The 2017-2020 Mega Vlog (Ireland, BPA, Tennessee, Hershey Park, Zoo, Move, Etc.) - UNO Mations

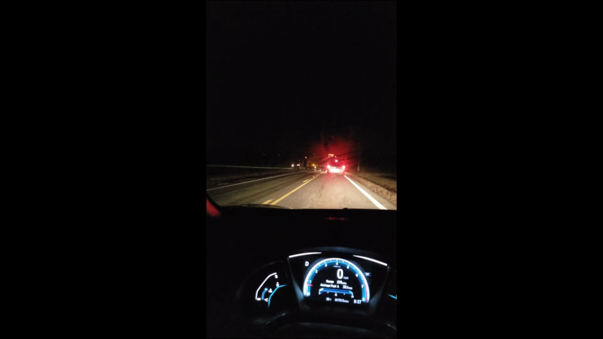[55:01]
What the fuck is even going on? There's like a semi-truck on this bridge.
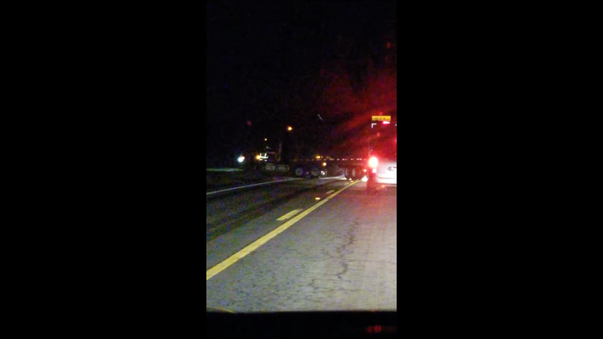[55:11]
Got stuck somehow in the other side of the fucking road. I'm just staying behind this person because if they have to back up, I mean, I'm giving them room. This person behind me, too.
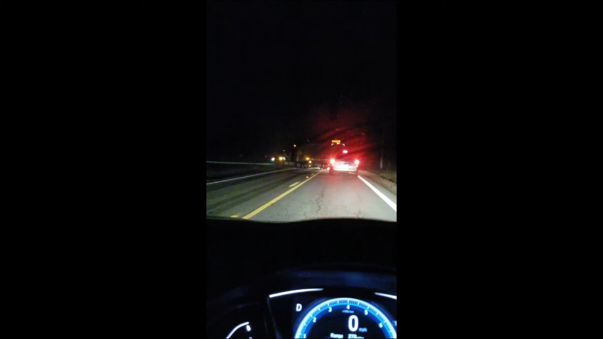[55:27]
It's like 8:30, trying to get home from classes, and it's like, really?